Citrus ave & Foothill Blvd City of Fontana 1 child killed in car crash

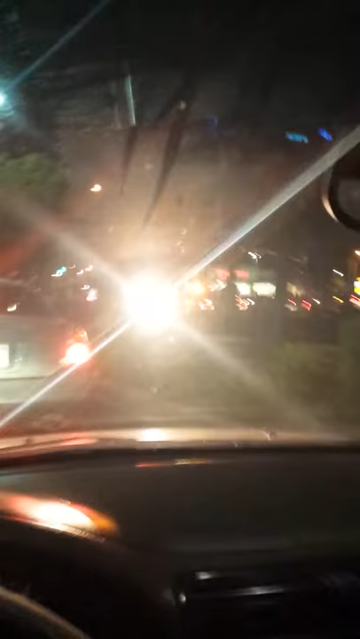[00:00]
so we're in the corner of Citrus and Foothill this is happening right now 845 Monday October 21st 2013 the accident we got the ambulance pulling up so going on currently there's a car